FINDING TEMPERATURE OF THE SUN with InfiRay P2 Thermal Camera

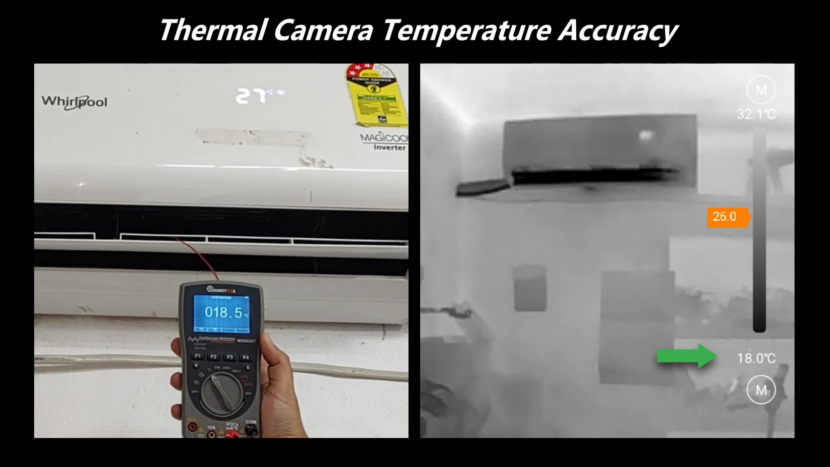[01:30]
On screen: scale top 32.1°C, scale bottom 18.0°C
So, let's try this thermal camera on some electrical and electronics.
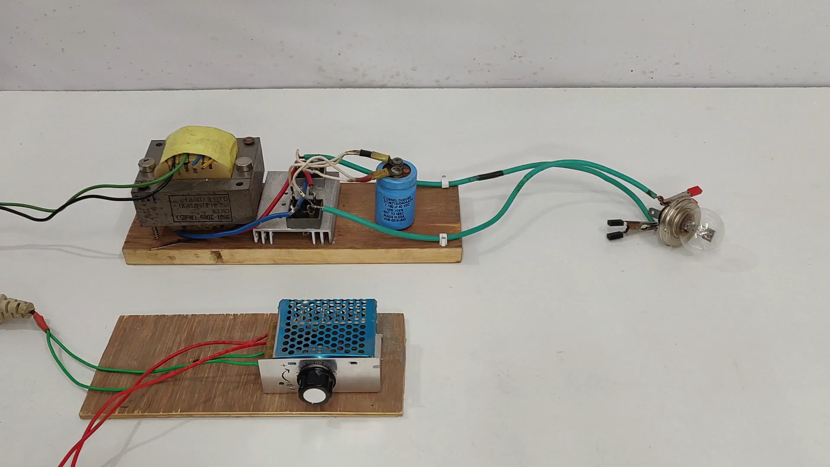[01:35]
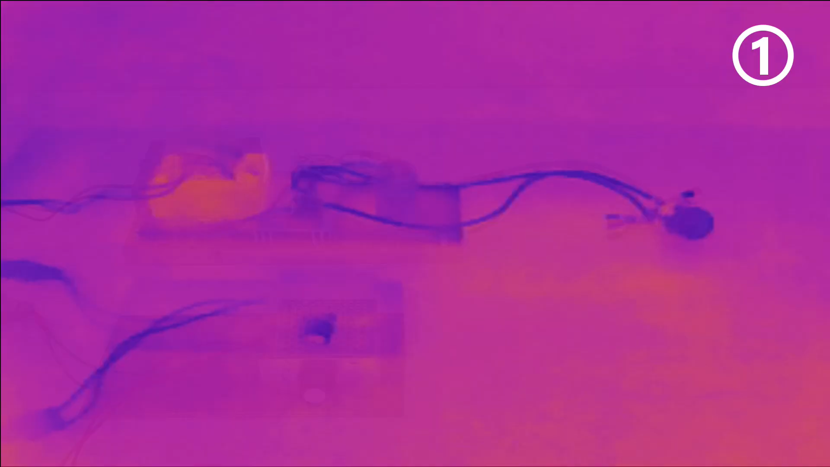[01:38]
So, here I'm measuring the temperature.
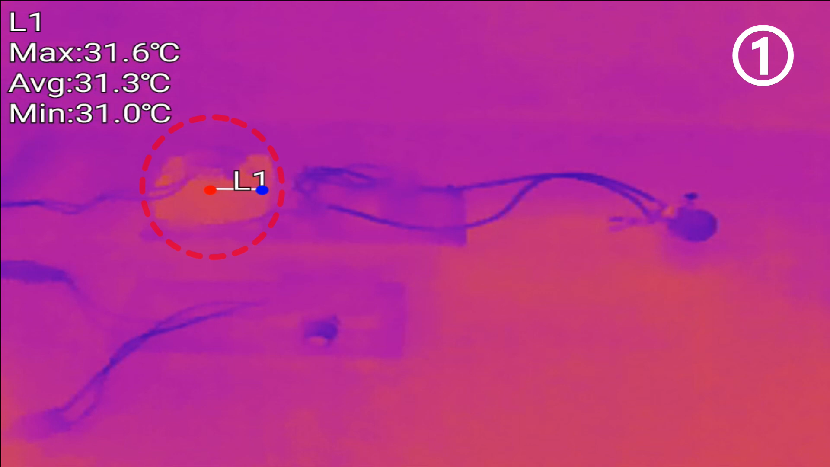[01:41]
On screen: max 31.6°C, min 31.0°C
The transformer is at 30 degrees. The bulb is at the same temperature, 30. And the speed controller is also at the same temperature. So, now let's start the circuit.
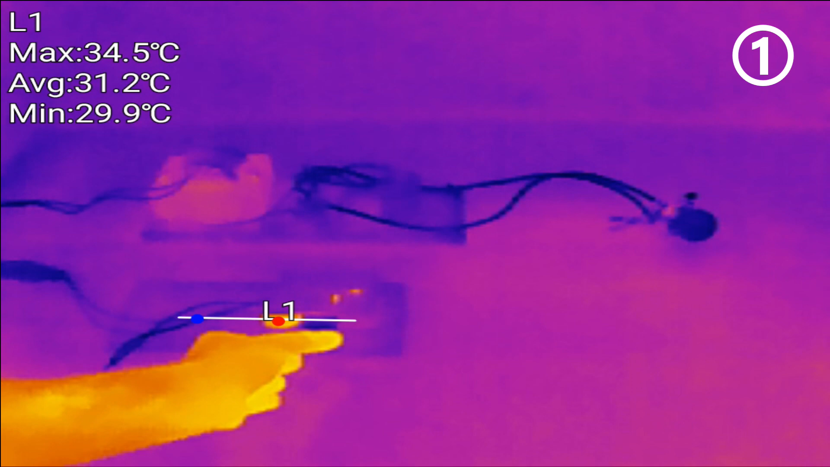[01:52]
On screen: max 34.5°C, min 29.9°C
You see the temperature is rising. Let's see the bulb temperature. It is reaching 40 degrees. Let's go higher. So, here we are reaching 50 degrees easily. Let's check the temperature of the transformer now. Oh, we are reaching 60 degrees. That is huge and the temperature is rising quite fast.
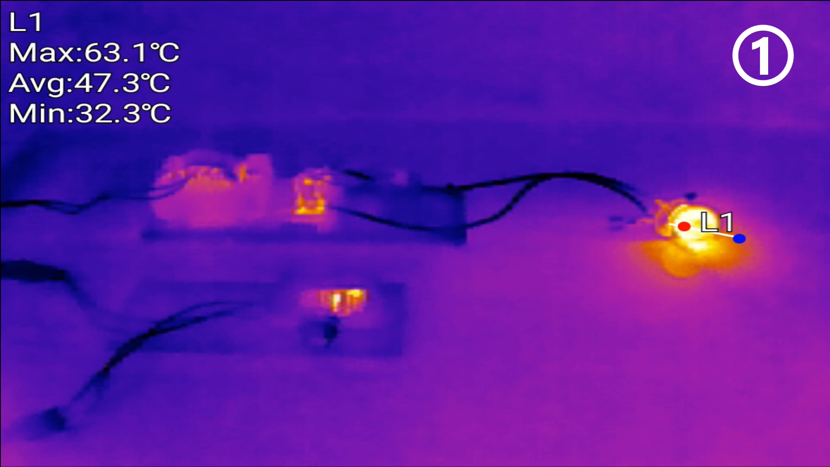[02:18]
On screen: max 63.1°C, min 32.3°C
Temperature of the transformer. It's fine.
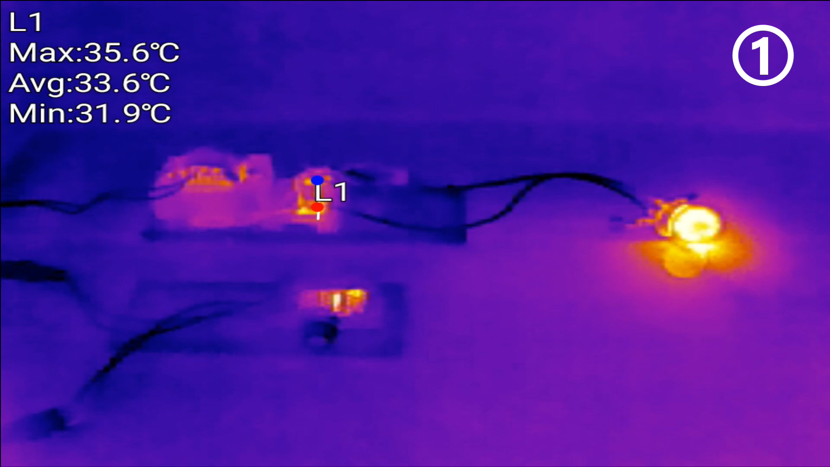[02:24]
On screen: max 35.6°C, min 31.9°C
Temperature of the rectifiers. A little high, 36 degrees. Now, that of the speed controller. Oh, we can measure two different temperatures also at the same time. The speed controller is reaching 50 degrees and the rectifier is reaching at 37.
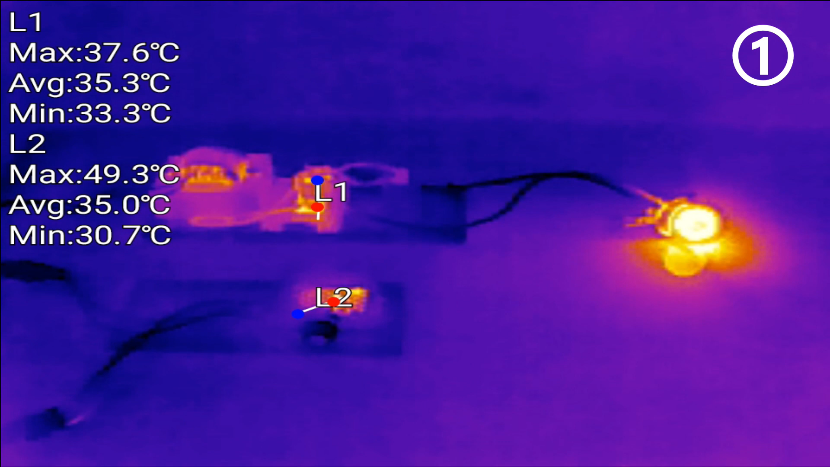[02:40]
Let's measure the bulb also. Yeah, we have L3, 107 degrees. 110. That is quite high and we are still not doing full.
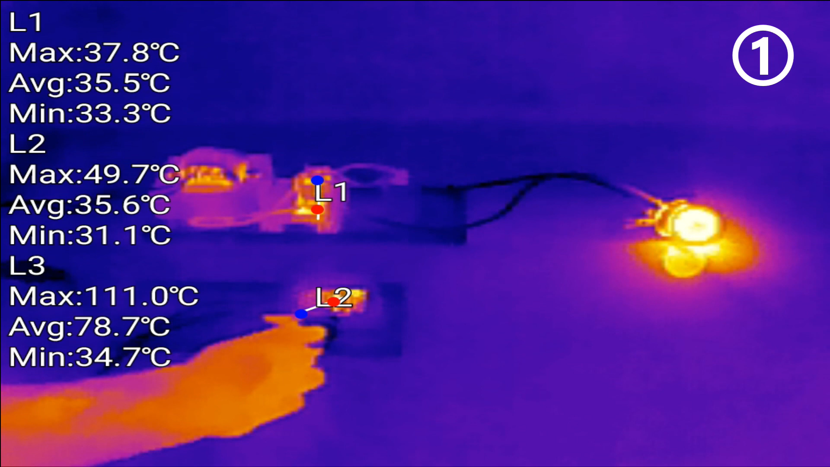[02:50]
And now it is full. 114 degrees. So, this is how we can calculate different temperatures. Let's go for the transformer also.
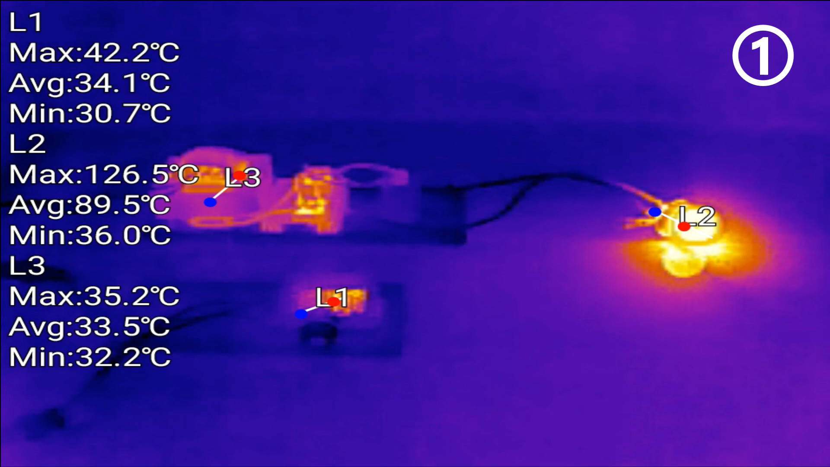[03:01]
So, let's see if that is a possibility. No. So, we can do a max of three, obviously.
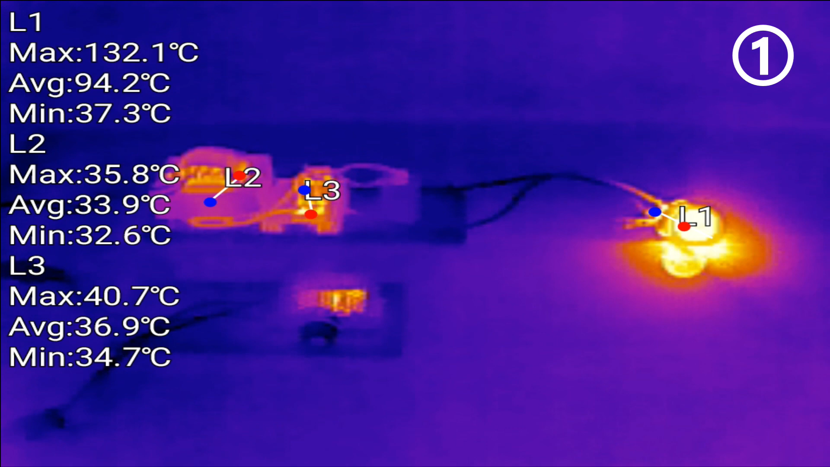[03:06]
Okay. So, let's turn it off. So, let's move on to the next application. So, let's move on to the next application.
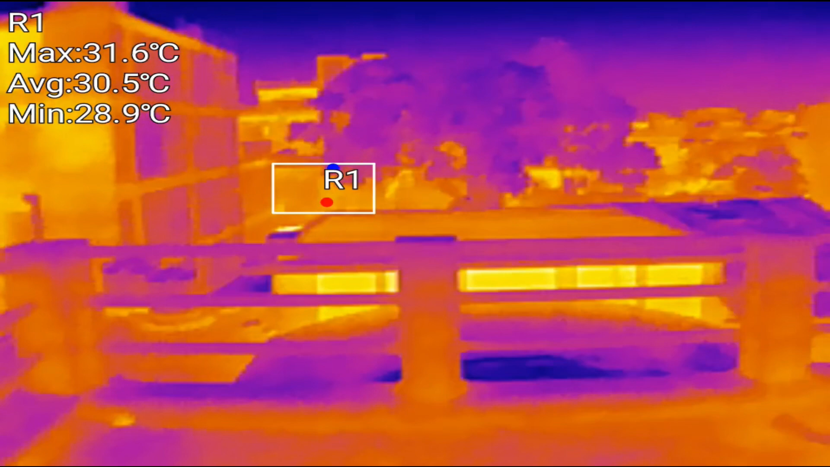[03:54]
On screen: max 31.6°C, min 28.9°C
so here I'm at the top of my house you can see the buildings that's the power
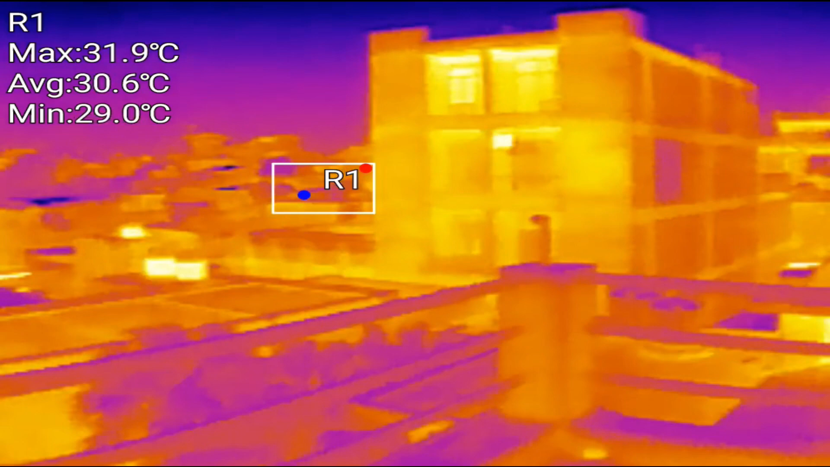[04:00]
On screen: max 31.9°C, min 29.0°C
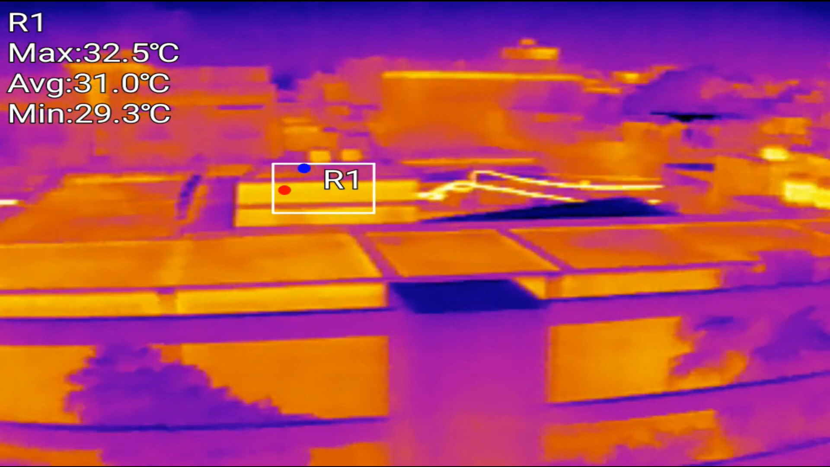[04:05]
On screen: max 32.5°C, min 29.3°C
lines 38 degrees and that's the main line you can see
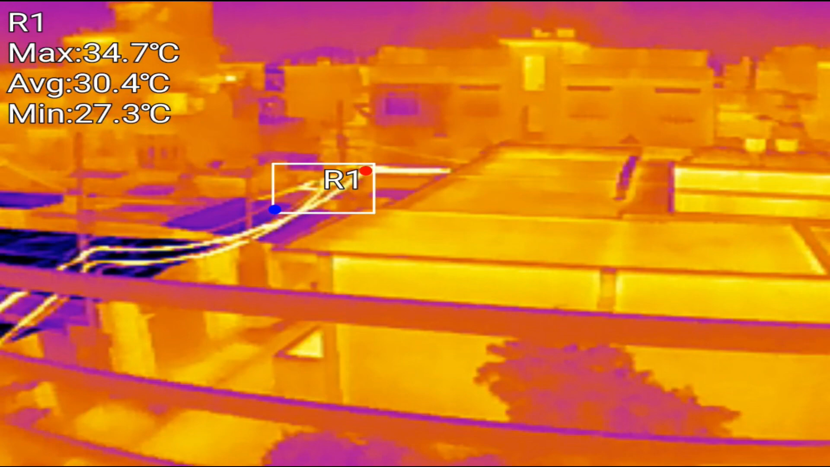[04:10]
On screen: max 34.7°C, min 27.3°C
35 degrees these
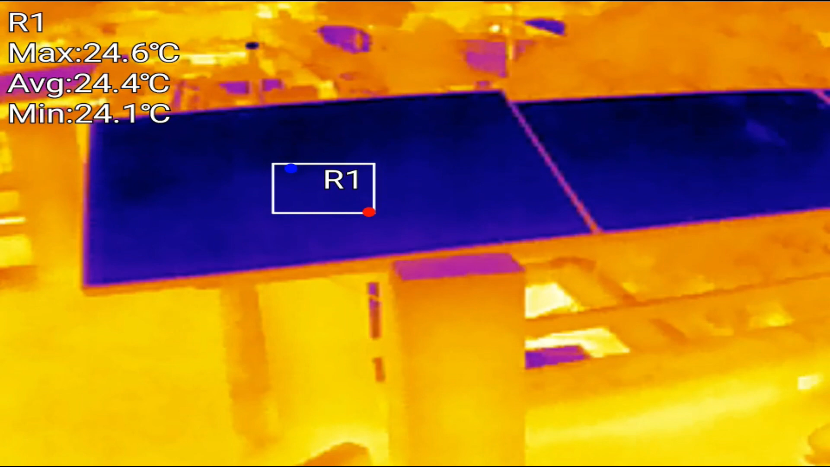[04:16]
On screen: max 24.6°C, min 24.1°C
are my solar panels they're really cold it's night time
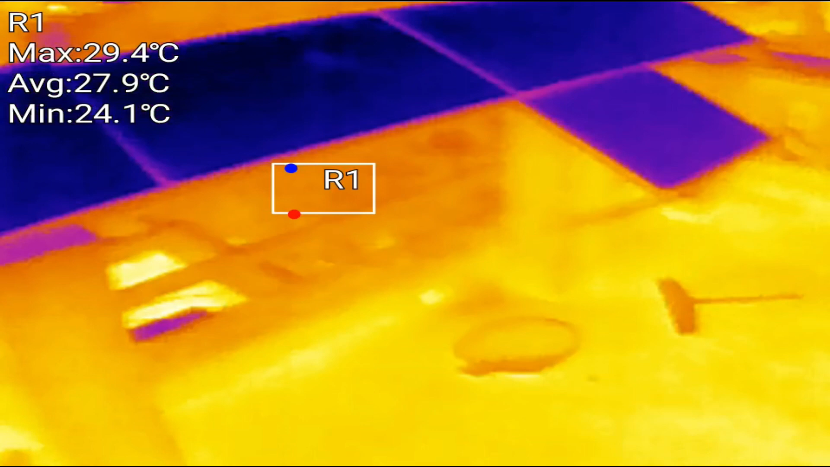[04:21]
On screen: max 29.4°C, min 24.1°C
24 degrees let's see the grid lines
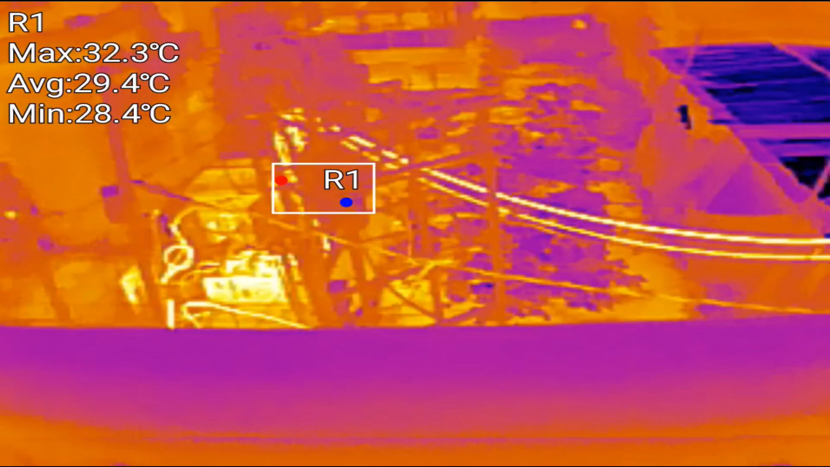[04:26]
On screen: max 32.3°C, min 28.4°C
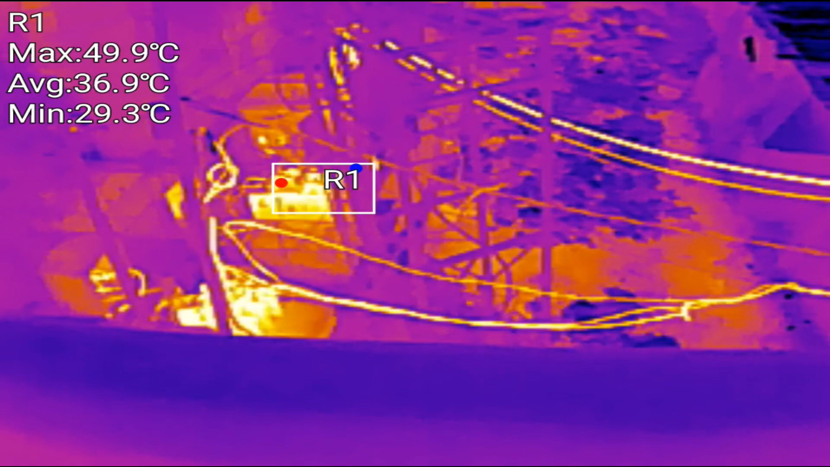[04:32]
On screen: max 49.9°C, min 29.3°C
see the power grid line it is 50 degrees that's